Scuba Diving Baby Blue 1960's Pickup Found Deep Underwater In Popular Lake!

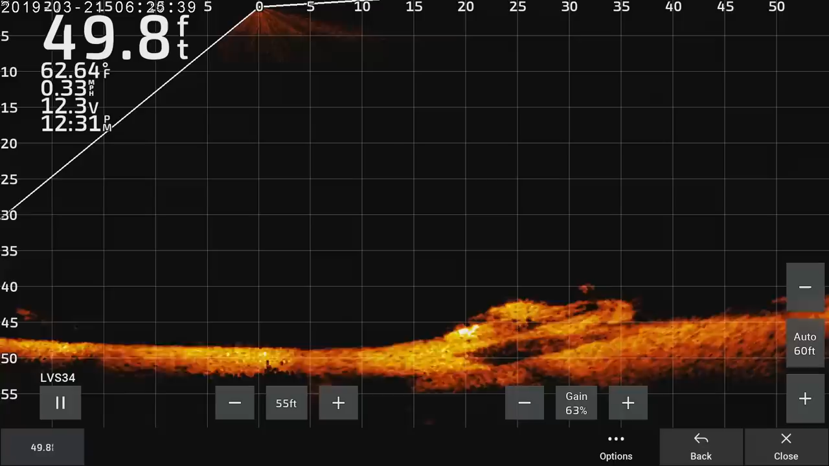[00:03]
On screen: depth 49.8 ft, water 62.64°F, speed 0.33 mph
I mean, it really does look like a truck. Yeah. Let's get down there and dive.
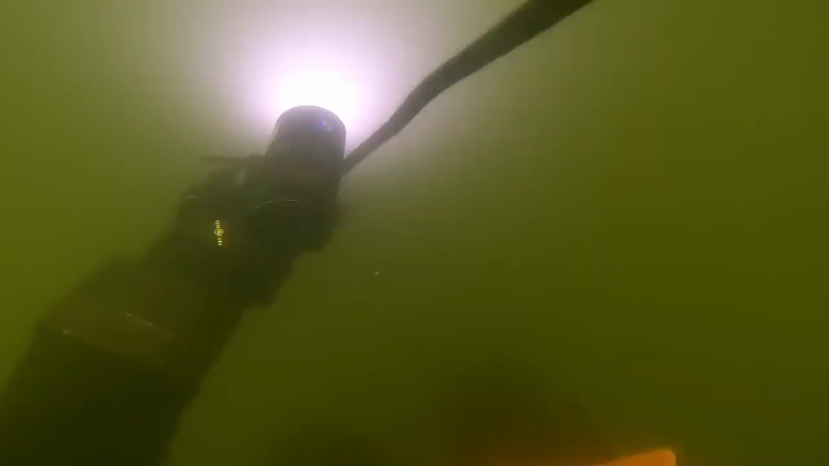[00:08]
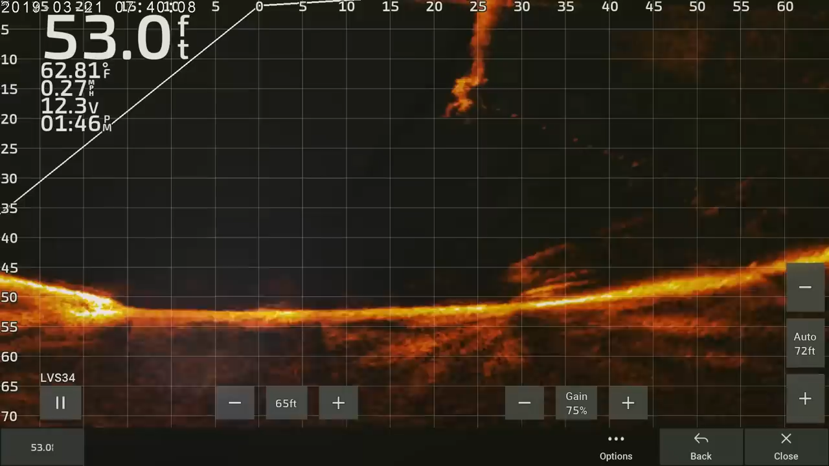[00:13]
On screen: depth 53.0 ft, water 62.81°F, speed 0.27 mph
Oh my gosh, look at that. You can see Adam dropping down on the car right now on his live sonar. That is so cool.
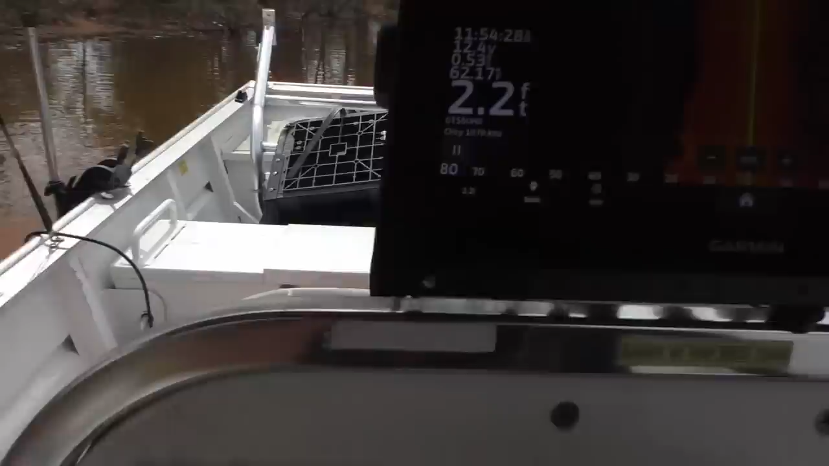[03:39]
On screen: depth 2.2 ft
It says 2 feet in the back. Actually, 1 foot now. Look at that. You can see the ground. And I can still drive it around.
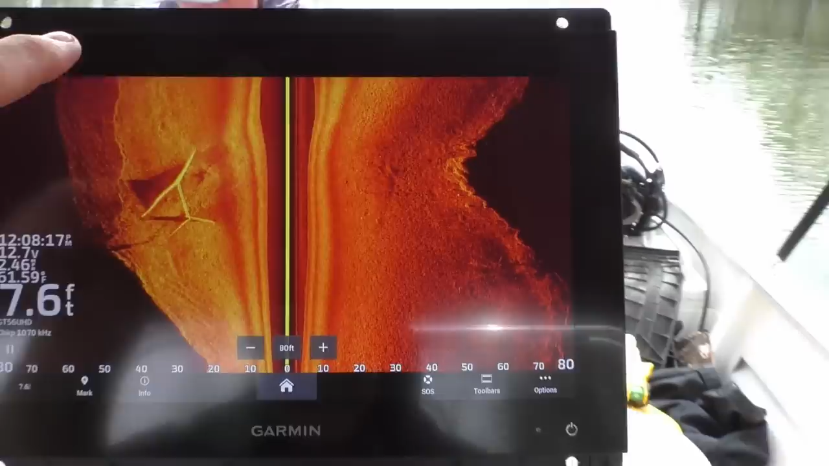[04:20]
And yeah, that's that. No vehicles.
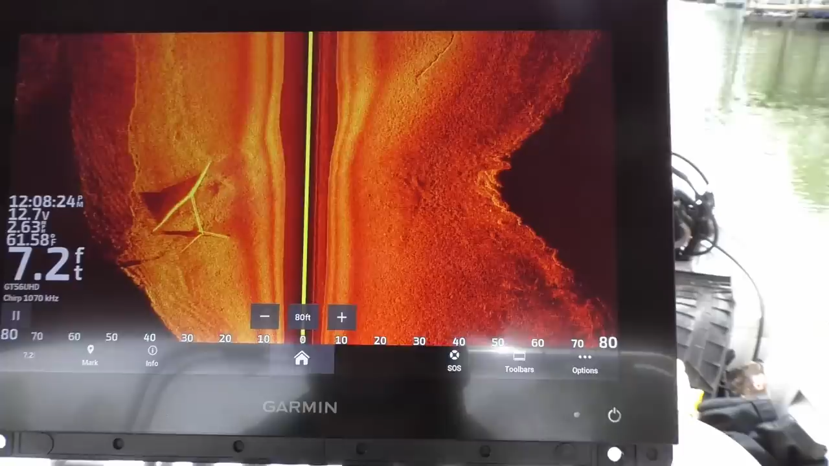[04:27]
On screen: depth 7.2 ft
It's kind of crazy when they flooded this lake.
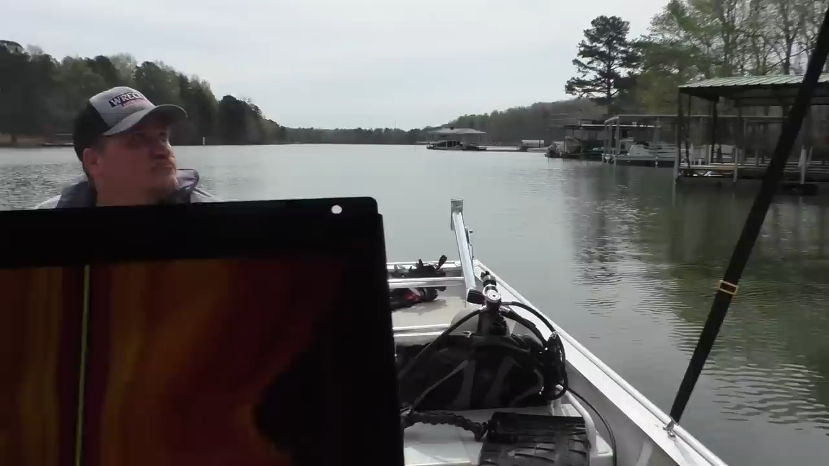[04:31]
They just left everything there. So here's like the remains of the road.
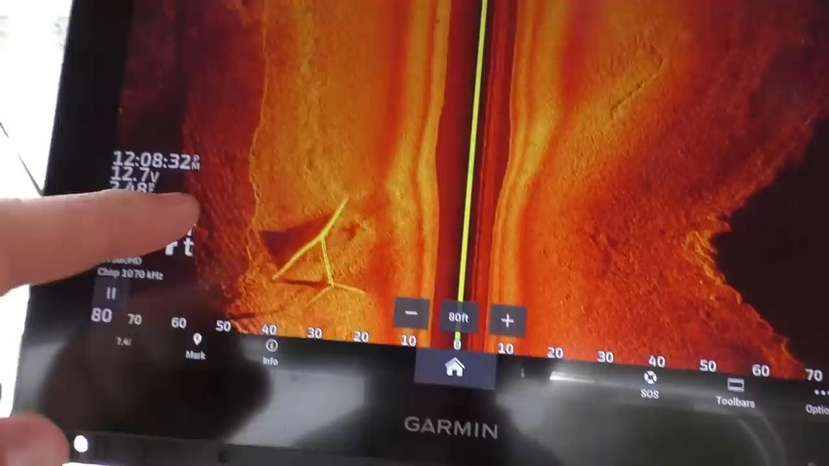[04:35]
I don't know what that is. Some kind of, I don't know, maybe like an old bridge, maybe.
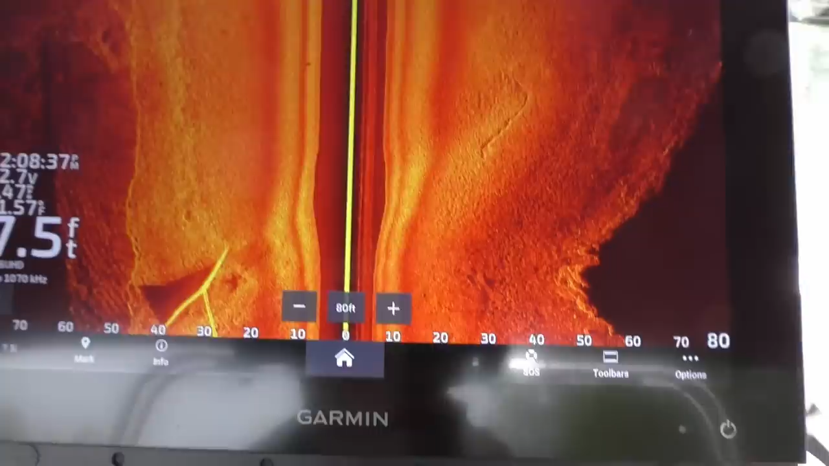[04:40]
I don't know, man. I don't know. But we'll keep going, see what we can find. All right, we zipped down here to where a rough area of where this truck is supposed to be.
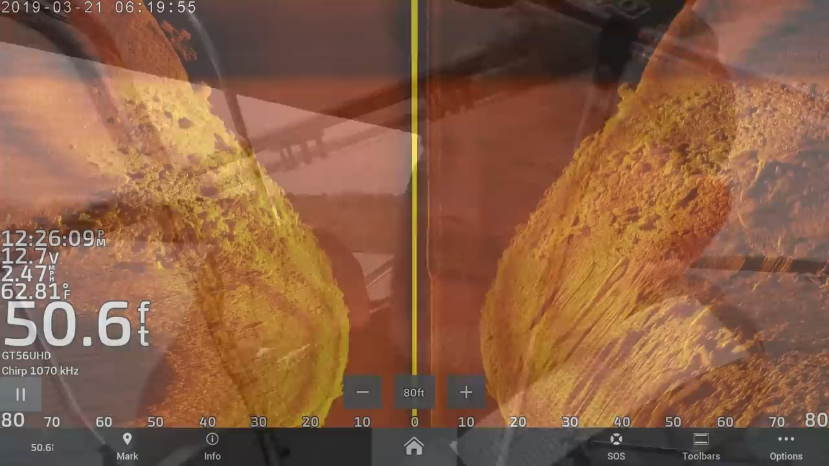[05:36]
On screen: depth 50.6 ft, water 62.81°F
But you can see on the recording, we just passed over it. And it's, you tell me,
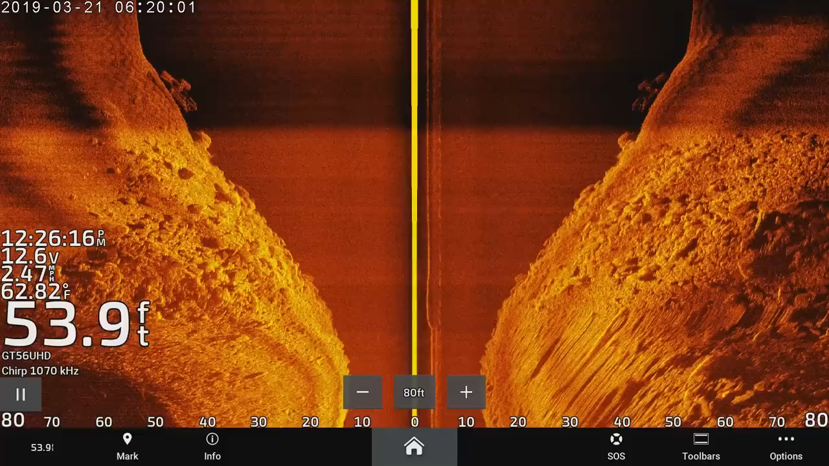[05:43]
On screen: depth 53.9 ft, water 62.82°F
it's either a big boat that has a covered top like ours here, or it's a pickup truck. But we'll get the live scan going right now, the panoptics, and see what it looks like on the live sonar.
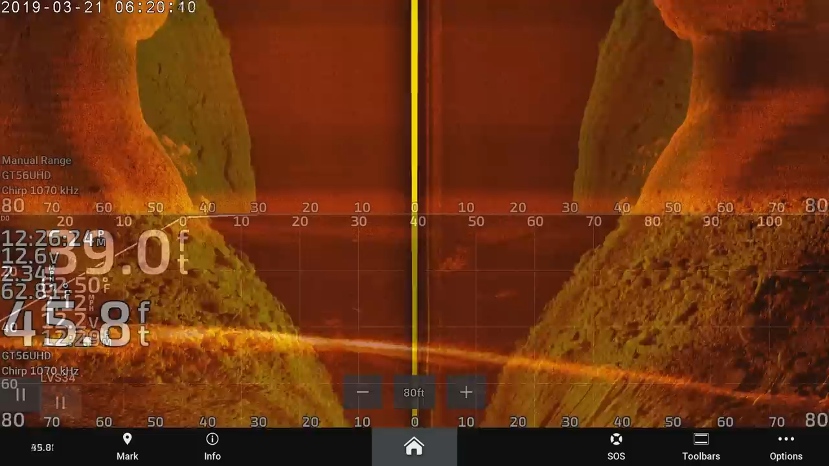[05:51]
Big ball of fish right below us. I think we're really close. There it is.
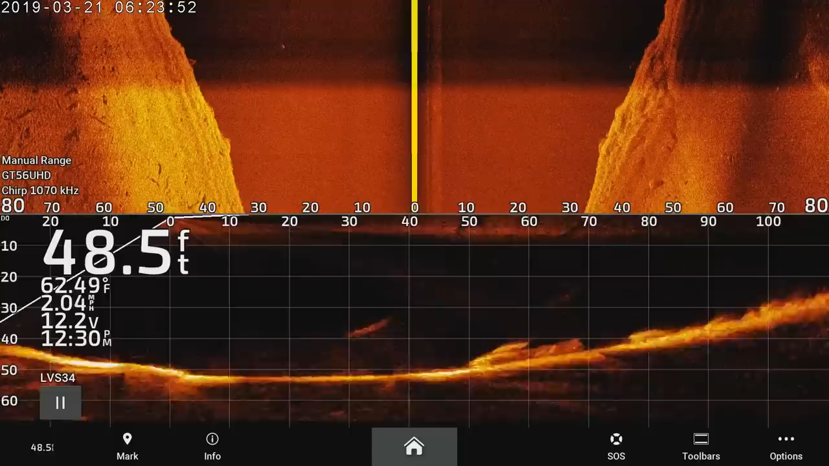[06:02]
On screen: depth 48.5 ft, water 62.49°F, speed 2.04 mph
That's exactly what he was seeing.
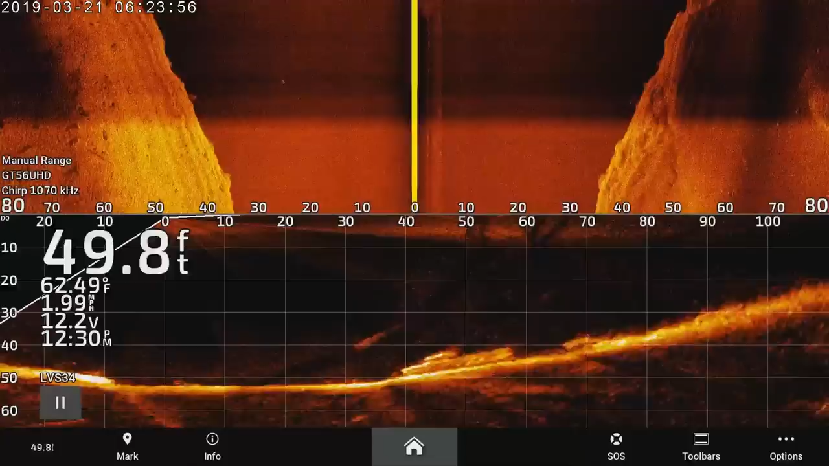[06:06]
On screen: depth 49.8 ft, water 62.49°F, speed 1.99 mph
That's the exact same picture we saw. I can't tell if it's a truck or a boat, but it makes me think of a truck more than a boat based on the squareness.
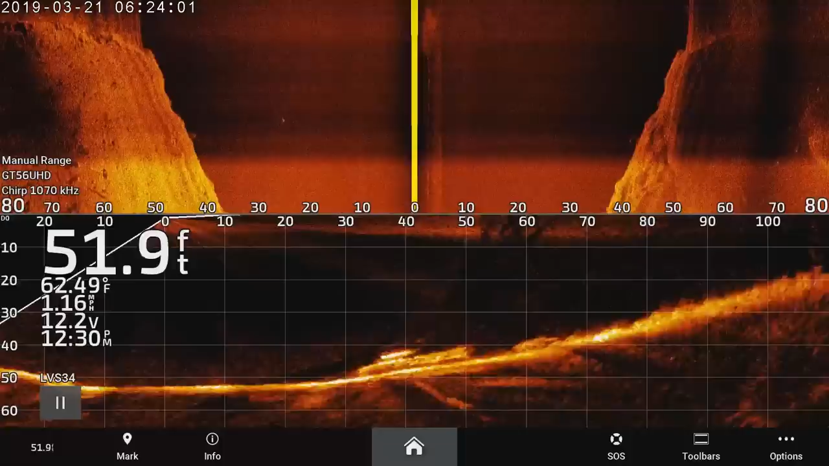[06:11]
On screen: depth 51.9 ft, water 62.49°F, speed 1.16 mph
That does, yeah. I mean, God, it really does. Look along the...
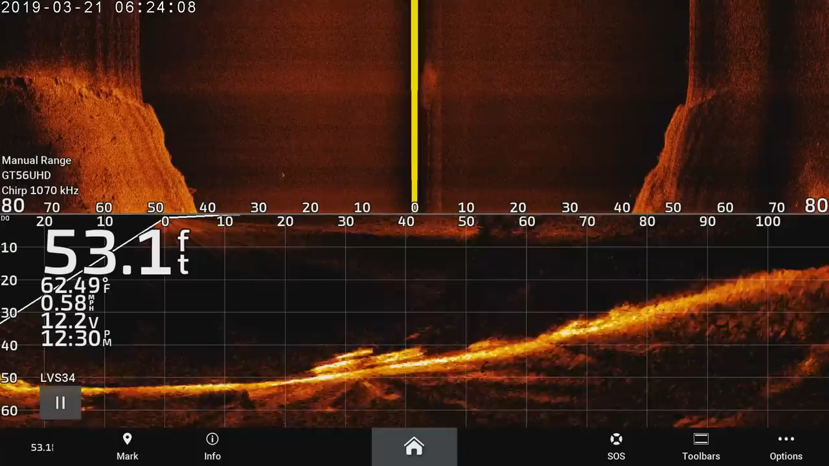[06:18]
On screen: depth 53.1 ft, water 62.49°F, speed 0.58 mph
I don't see a motor on it. That's what makes me think not a... Let's go full screen. Oh, look how square the back is. It's a truck, man. Look, you can see the wheel well inside of it. Unless it's like the motor fell inside of it. I just don't... You know what? That's it's a truck. It's a truck or a boat, but that live scan looks just like a darn truck.
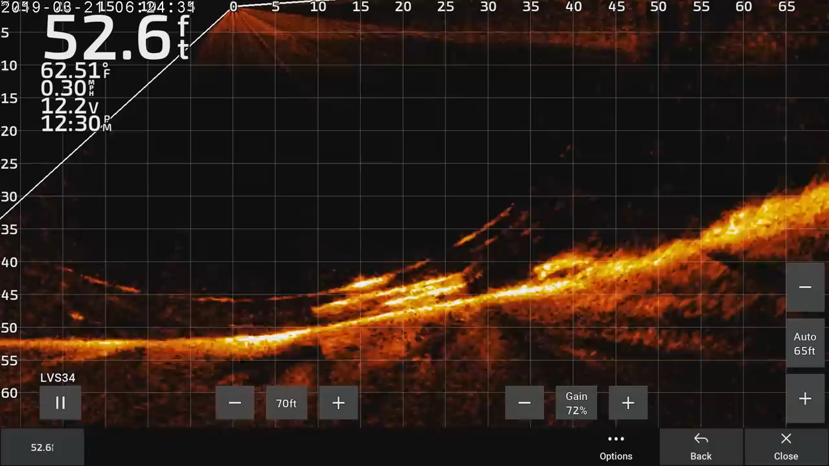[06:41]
On screen: depth 52.6 ft, water 62.51°F
I mean, yeah, with the wheel well in there, squared... I don't know. It's hit or miss. Look how square is the back.
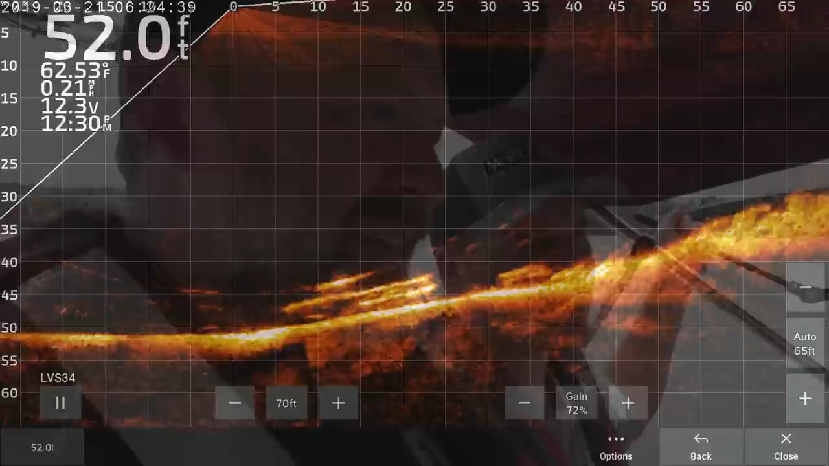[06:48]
On screen: depth 52.0 ft, water 62.53°F, speed 0.21 mph
Why don't we, A boat would be... That's a truck, man. Why don't you get that magnet going and see if we can snag it.